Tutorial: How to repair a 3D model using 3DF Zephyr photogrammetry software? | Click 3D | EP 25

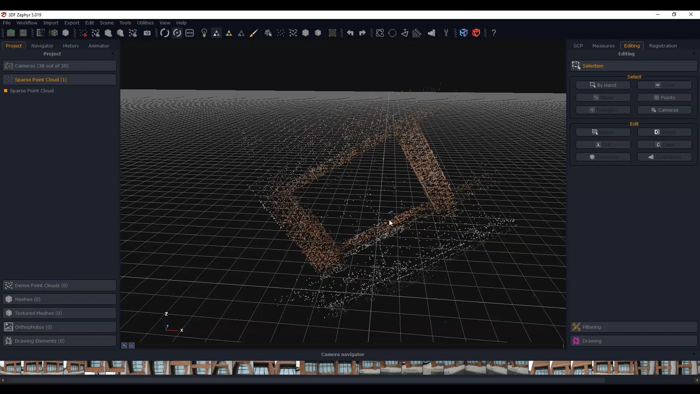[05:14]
There's not as many sparse points reconstructed as you can see around where the brick is or even on the edge here of the concrete walkway. So we're going to work with this for now and just see what we get. And I'll process the dense point cloud and then I'm going to make some adjustments. I'm going to level this and everything else.
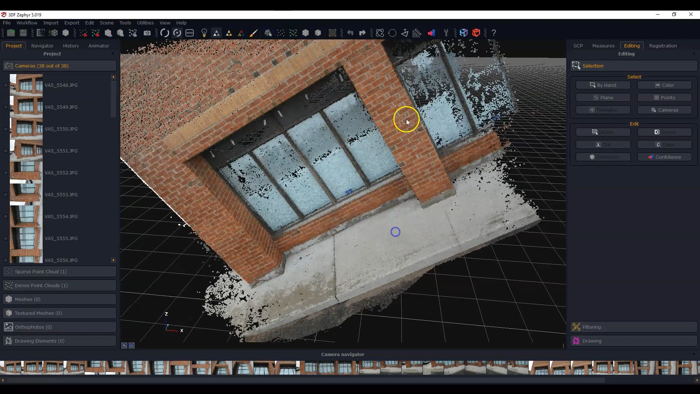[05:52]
So we've just finished the dense reconstruction and you can see it here now and obviously it's off on an angle whatever. We'll fix that. So why don't we do that first. Let's get rid of that. I'm actually going to turn off all these cameras and I'm going to level this thing very quickly. So wrong one. Let me do this one and what I'm going to do is just three clicks. Okay.
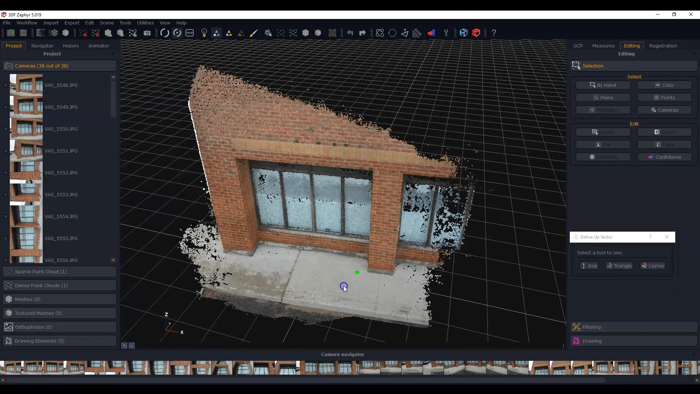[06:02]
So that kind of levels it down and I think I want to straighten it out too because it looks like it's off on an angle. I just want to square it up.
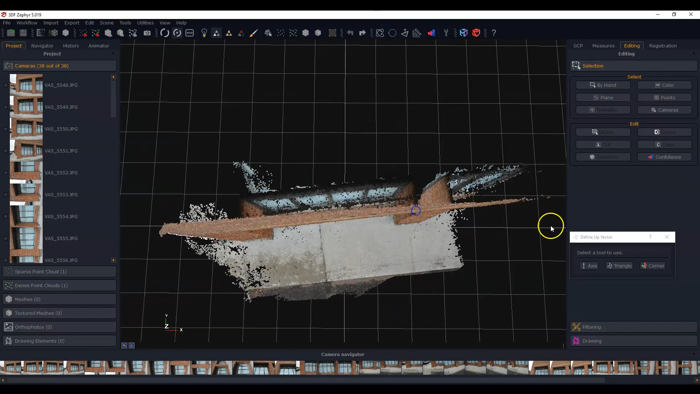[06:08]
Just make it look a little bit prettier. I think it'll look nicer that way. So let's see. And it might be easier to work with when we bring it into the other program.
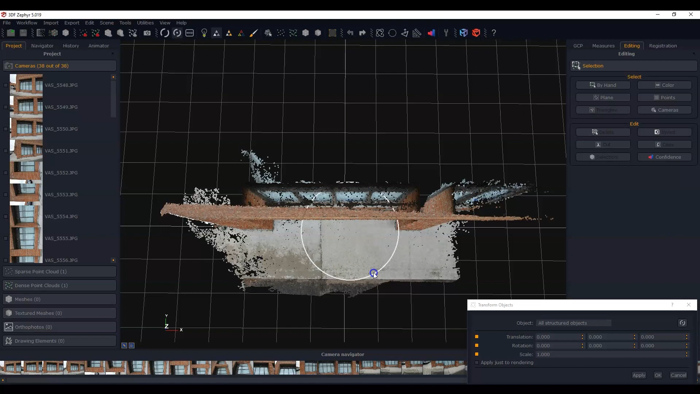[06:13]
So the, yeah, the front here looks pretty good. It looks fairly lined up. So I'm just going to hit okay there and it's sitting on the bottom there, which looks pretty good.
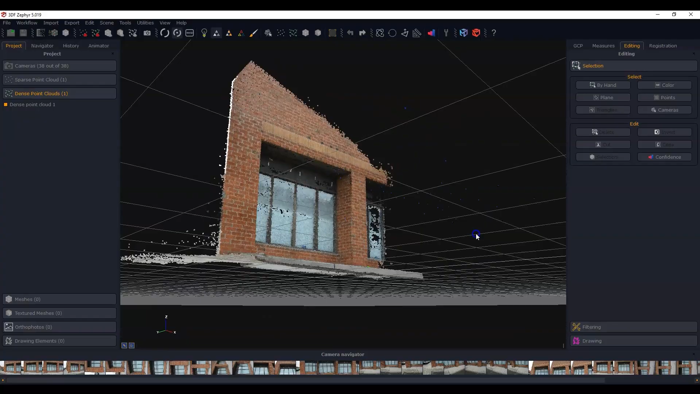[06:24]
So let's have a look at the glass and see what it looks like. And, you know, from far, if you look at it, hey, you know, you'd be thinking, hey, that looks fantastic or whatever.
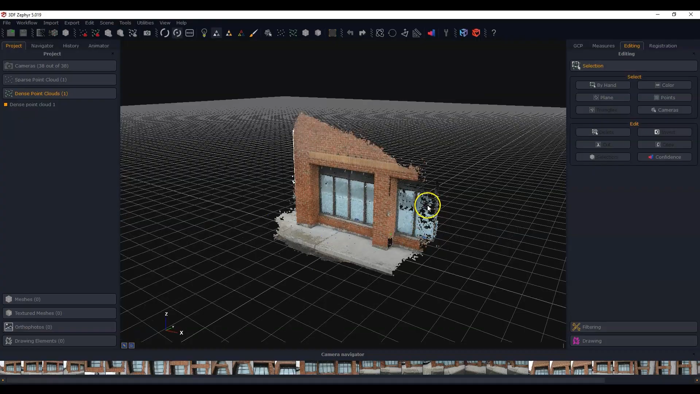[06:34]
But you can start to see evidence over here in this area that it just, it looks kind of noisy. And as we get closer, you'll see that the glass is going to have all kinds of noise in front of it and behind it.
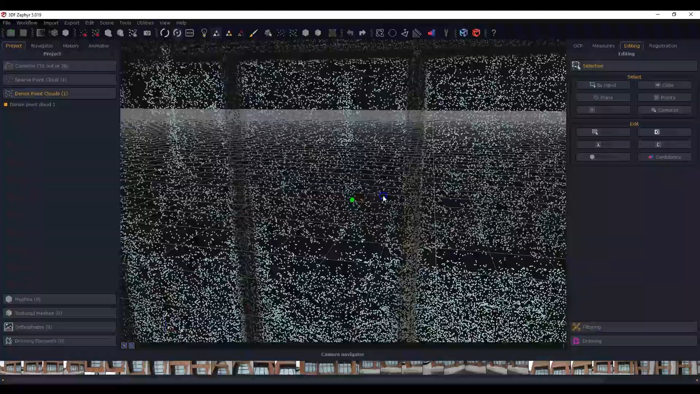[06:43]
And it's a little bit denser here where there were the shades that dropped down, but again, quite noisy.
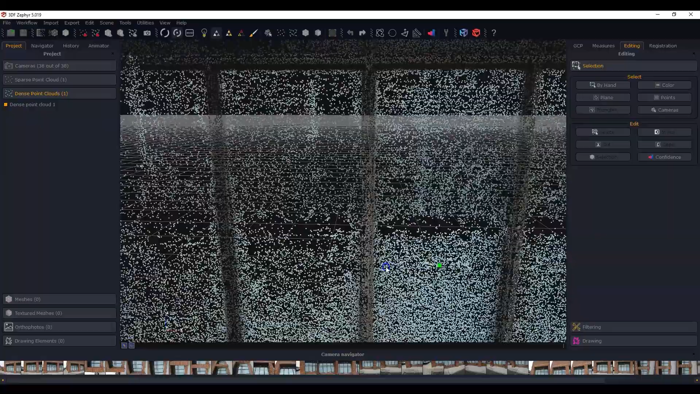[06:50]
So it's going to have a really, really hard time trying to figure out where the surface is there.
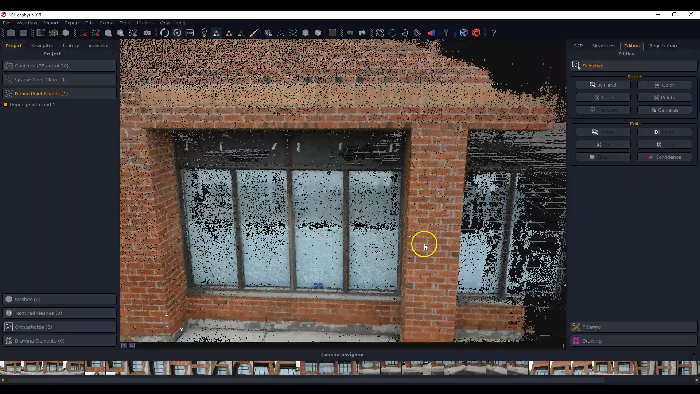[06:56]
Whereas, you know, here on the brick, you can see that it's, it's a bit cleaner, like it's a bit crisper and there's not a lot of noise on there.
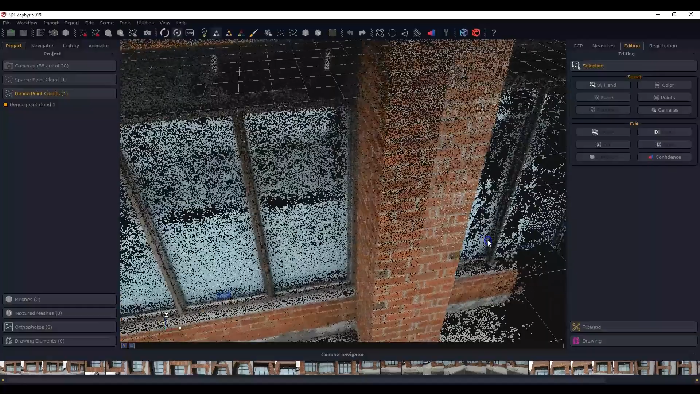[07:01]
And like I said, I could have done a better job here of getting closer and more details, but that's not the purpose of this particular exercise. So I'm going to just limit the reconstruction here to just the area that we need. So I'm going to push this over a little bit like that. Just get that end.
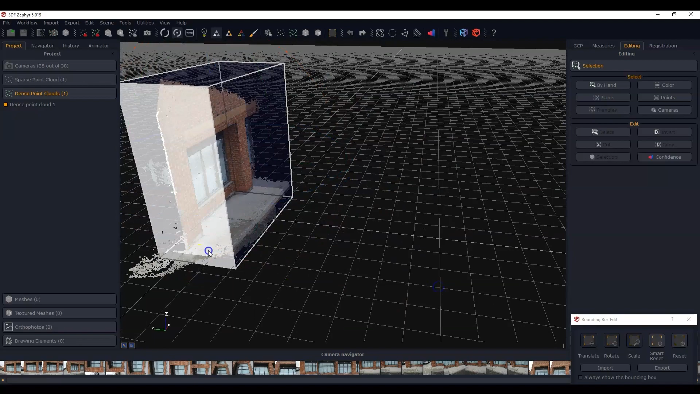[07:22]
And this is a bounding box, so whatever is inside this bounding box is what will get reconstructed. It's not going to reconstruct anything outside of this. So I'm just going to push this off a bit like that.
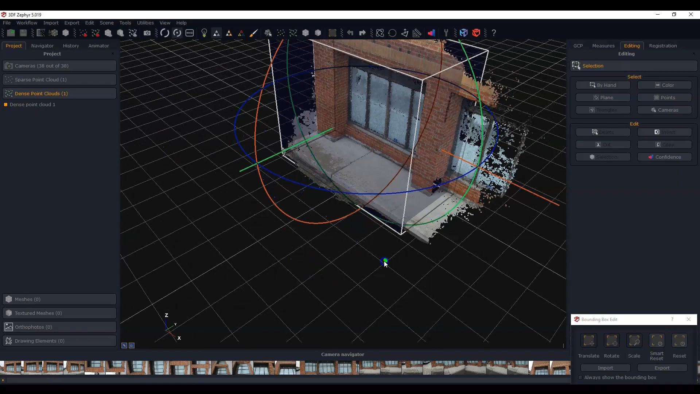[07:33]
And I think that is going to be okay, it looks lined up. Okay, let's leave that there.
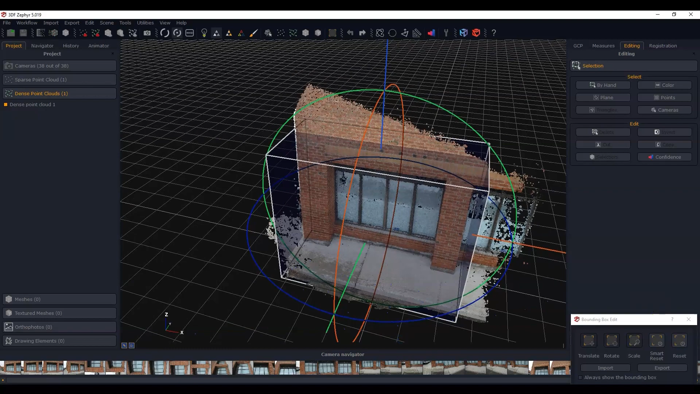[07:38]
So the next process, the next thing I'm going to do is I'm going to demonstrate what the mesh would look like if we just proceeded forward from here.
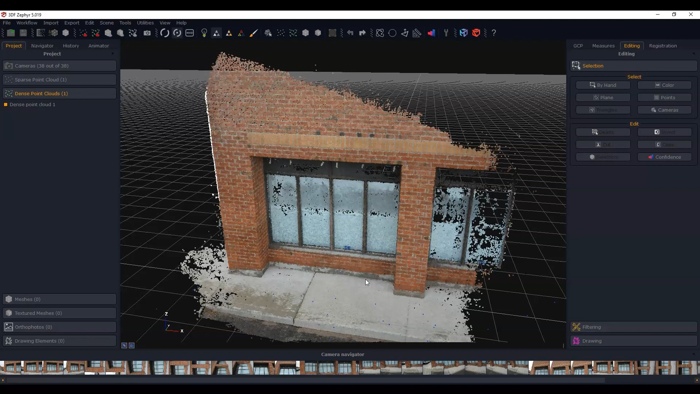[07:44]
So we're going to just make a regular mesh and use all of the images, general default is great. Actually, let me think about that.
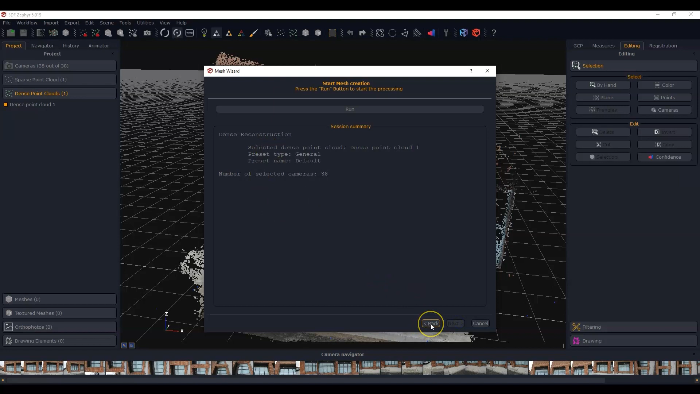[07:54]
I may even simplify this a bit just because it's going to be a really dense mesh and for the purposes of what we're doing, a fast mesh would be fine.
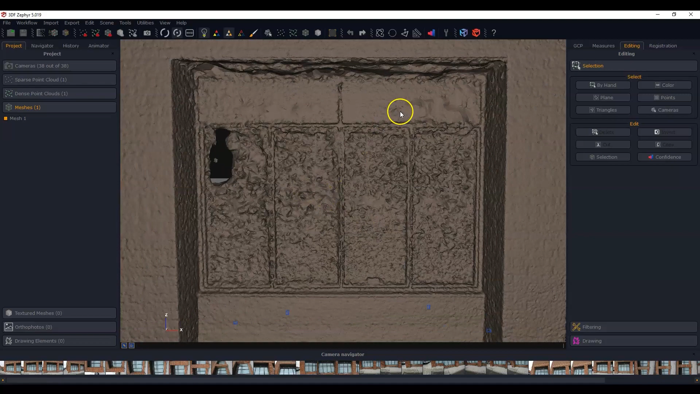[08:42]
Up here could have been better. And even when I took the photos, this part here could have been, if I had photographed this a little bit better, that would have been fine.